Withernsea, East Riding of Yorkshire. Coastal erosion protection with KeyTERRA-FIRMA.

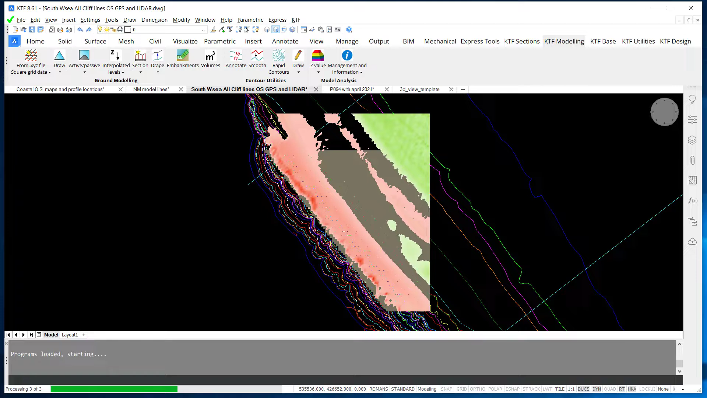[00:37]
Superimposing loss and gain onto 3D highlights the problem areas.
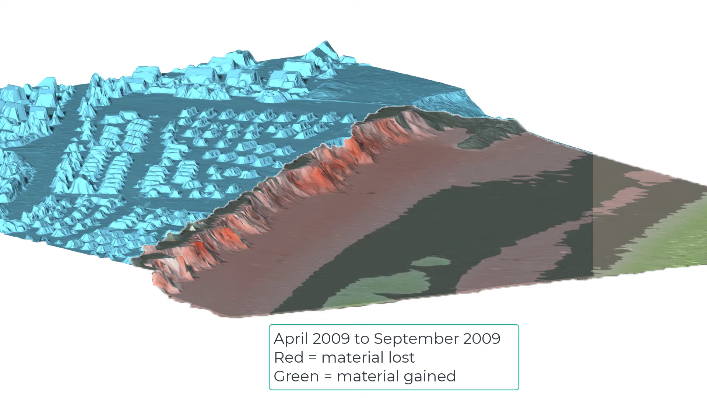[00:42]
Combining this creates an animation illustrating how the shoreline has receded nearly 70 meters in just 10 years. As the erosion was closing on residential area and highway,
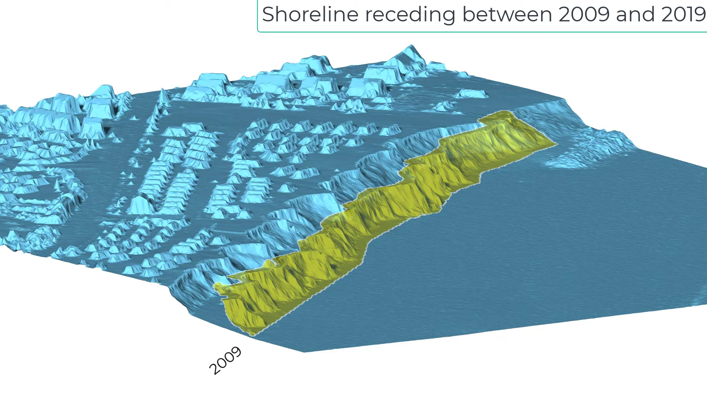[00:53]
a coastal defense was urgently needed.